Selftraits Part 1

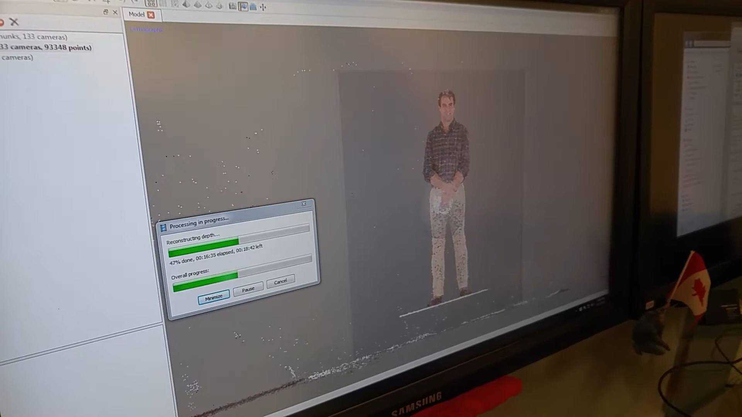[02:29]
It is uploaded to through a software into a digital file.